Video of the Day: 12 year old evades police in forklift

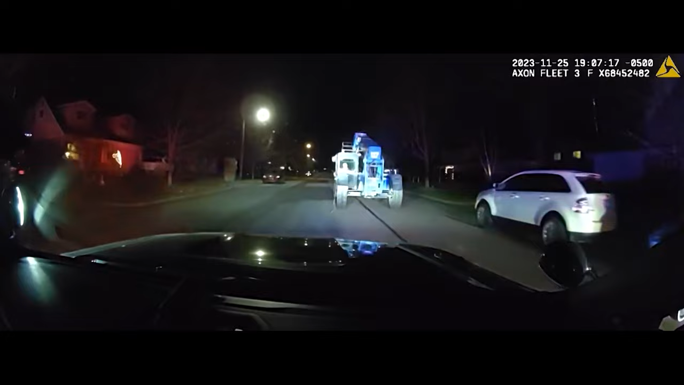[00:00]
westbound on Lexington Drive. Clear westbound on Lexington from Georgetown.